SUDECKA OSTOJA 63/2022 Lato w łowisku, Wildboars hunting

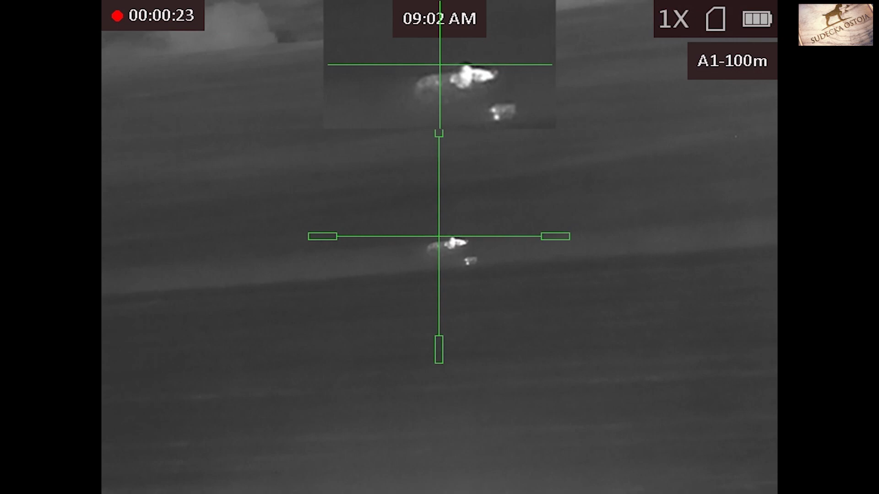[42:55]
Kurde, kończyć i wyjechały kabany. No ale dwa nieduże dziki nie wiem, który prowadzi, a który nie. Nie zdążyłem, słuchajcie, zobaczyć, szybko termo włączyłem, nagrywam termo. No i teraz to już jest loteria,
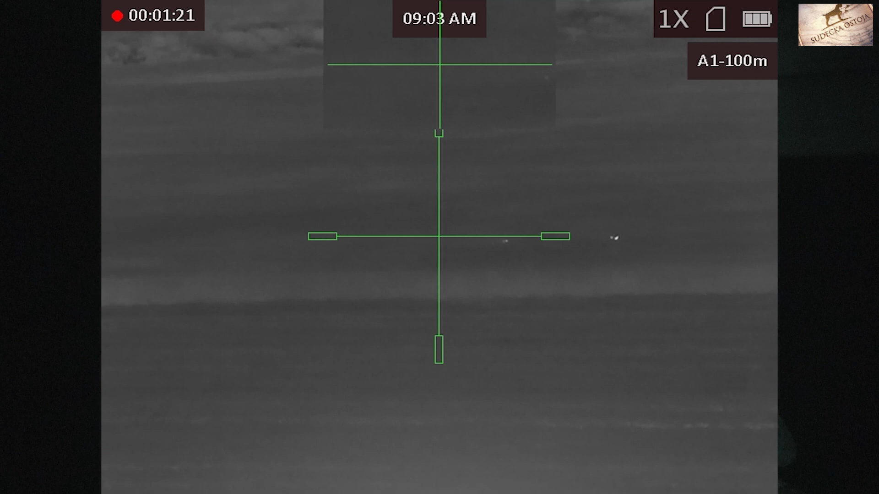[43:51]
Były warchlaki. Ale moim zdaniem, nie wiem, tych warchlaków było mało. Tylko to, że zdążyłem włączyć nagrywanie. Teraz je widzicie, jak sobie zajadają pszeniczkę. Ale strzelaniowy.
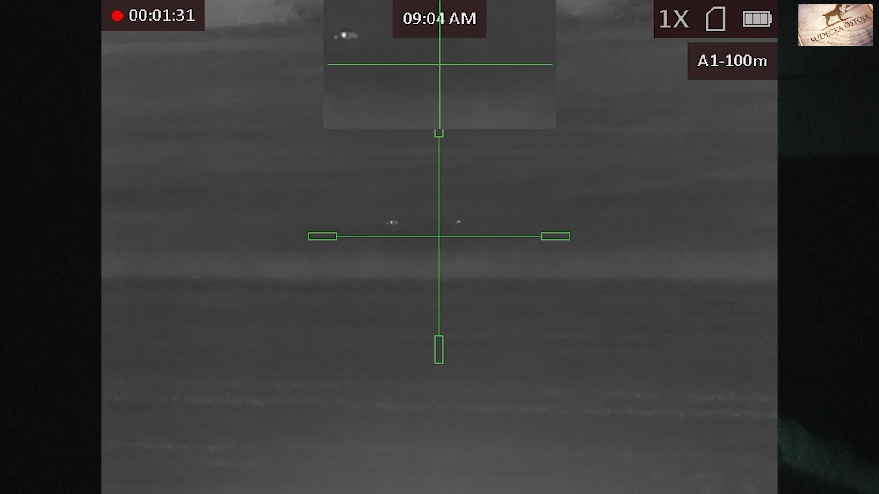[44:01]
No bywa i tak. No niestety. Słuchajcie, zagrywałem Wam zakończenie. Są te dziki tutaj w pszenicy. Ale wydaje mi się, że ten jeden był chyba do strzelenia. Ale nie wiem, na 100%. To wszystko się działo za szybko. Nie było daleko, nie wiem, z 70 metrów. Może było do tych dzików, może nawet nie było. Ale były warchlaki. No i tak na koniec sam rzuciły nam się dziki. Nie, trudno.